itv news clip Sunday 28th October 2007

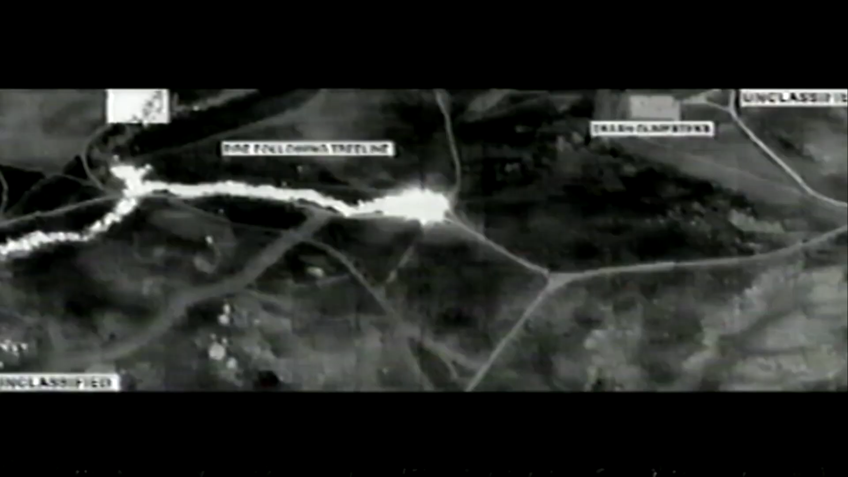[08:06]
This U.S. Air Force image shows the trail of one of the fires.